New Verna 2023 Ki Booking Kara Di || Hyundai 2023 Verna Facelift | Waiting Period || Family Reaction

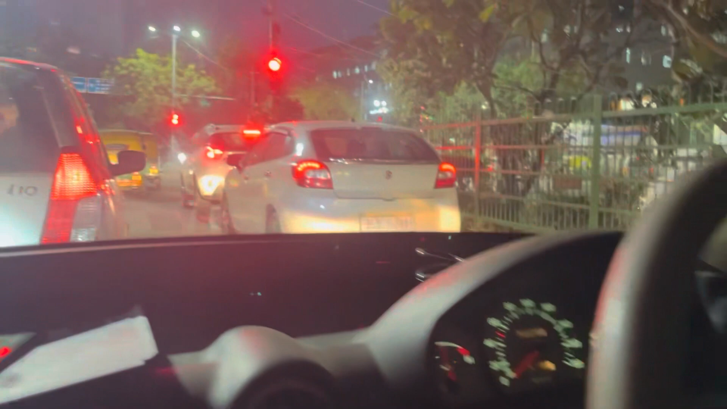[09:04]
है अच्छा वह सामी खी लागए अब इसे अटा के दिए तो आप बोराव ब्रेक में चस्ट
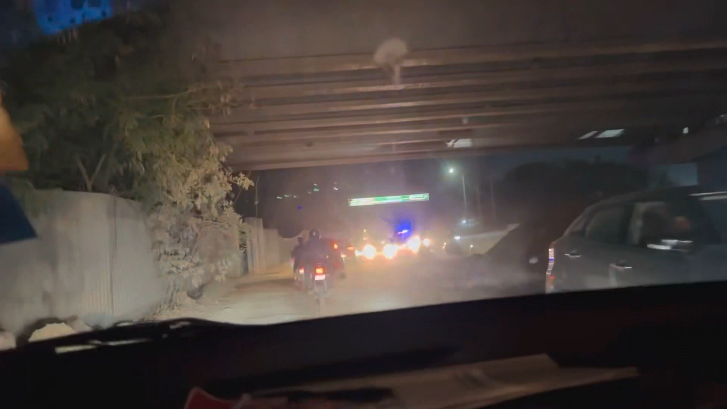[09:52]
रोसोरो से चल रहा है और इसके जखर में जाम लग रख रहा है